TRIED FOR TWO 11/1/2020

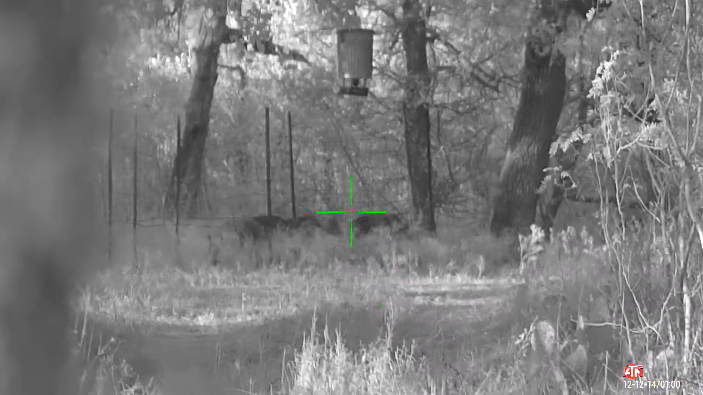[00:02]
Well, the pigs are in early.
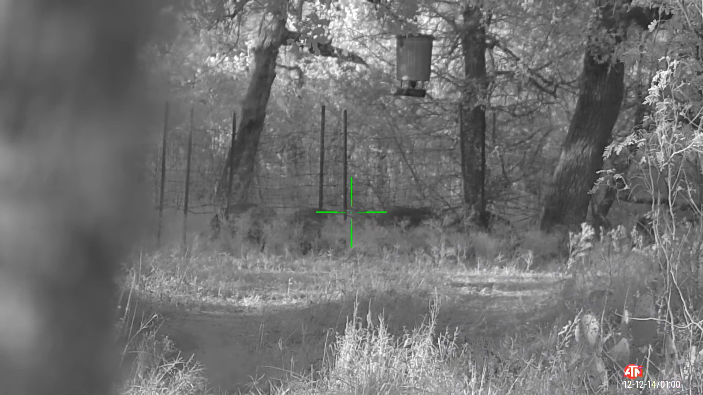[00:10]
Maybe today I can get one of them. These look like bigger pigs. Waiting for them to come around the front. Maybe I can bust one of them. If nothing smokes them before they get around here.
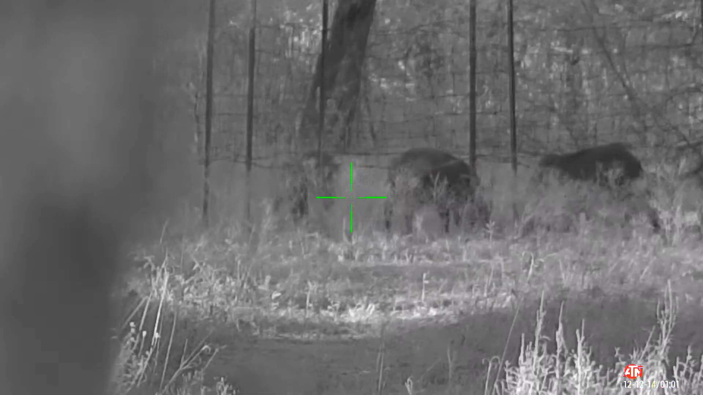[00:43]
They get to pushing each other around.
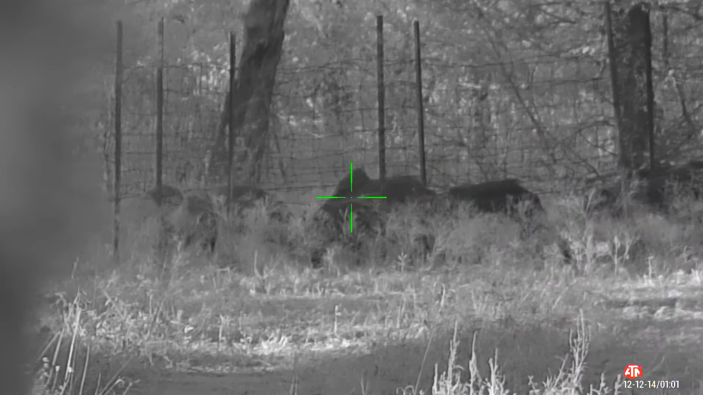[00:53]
It hasn't even spun yet. This is just the corn that I had out from testing it this morning. It runs three seconds on the test.
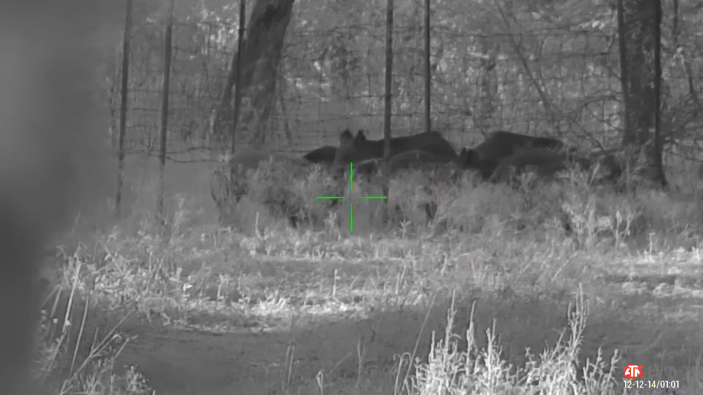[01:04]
And then I've got a bunch of corn laid out in the front here in a line. So, hopefully if that spins, it doesn't run them all. But I don't know. Sometimes they're awful spooky.
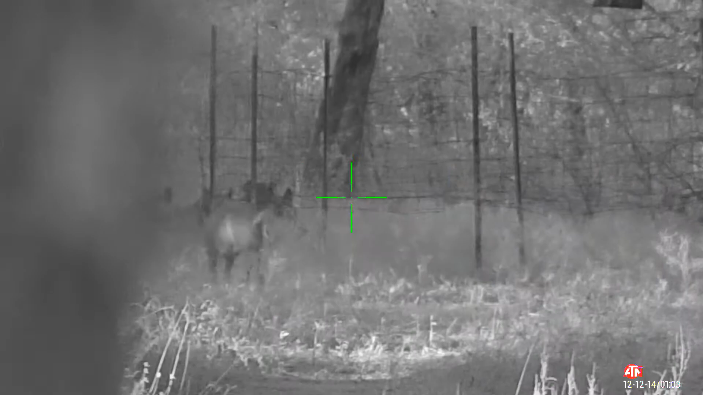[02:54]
Something smoked them. They do that a lot. Sometimes they just run off for good. I think I could kill two with this rifle, but I can't be sure. If I can get them lined up, I'll try it. Get a good shot on one and it'll go right on through to another one.
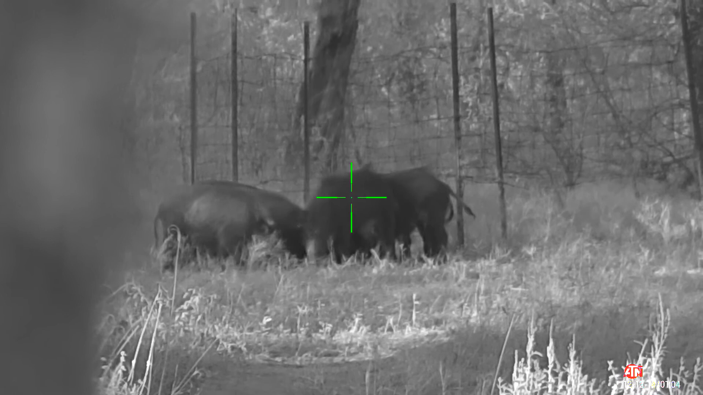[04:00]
Uh oh. They're sure spooky. The ones run off. These are the smaller pigs. The bigger ones have run off.
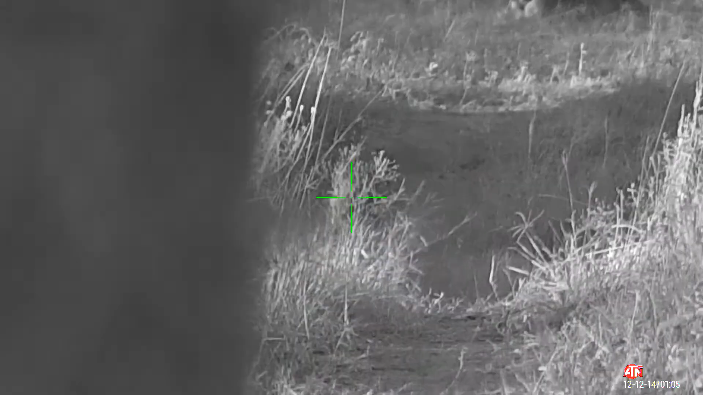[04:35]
I got one down for sure.
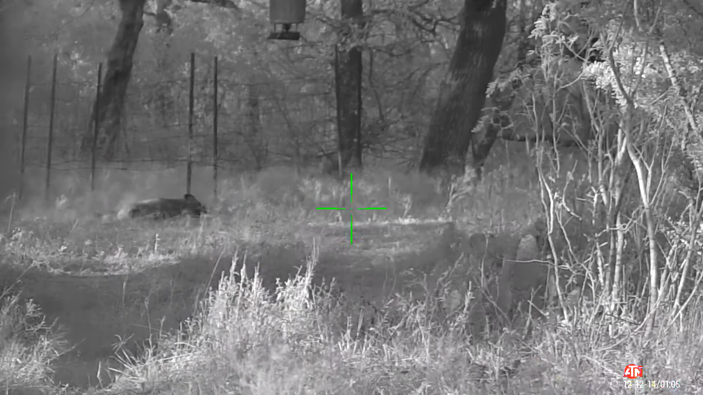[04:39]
Keep watch. I might get another shot. I see other ones moving around. Two days ago I shot at one and thought I'd missed the whole bunch, but I see a bunch of buzzards out here.
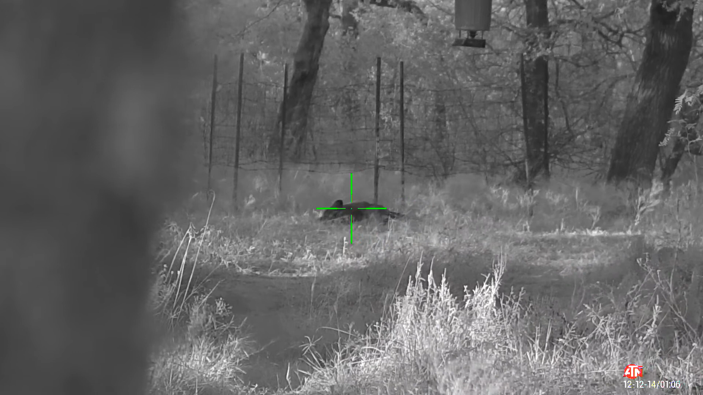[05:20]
I checked the rifle yesterday and it was six inches low. So I think I shot him down in the chest, low in the chest and he ran off and died. This is a nice small pig here. I don't think he's getting back up.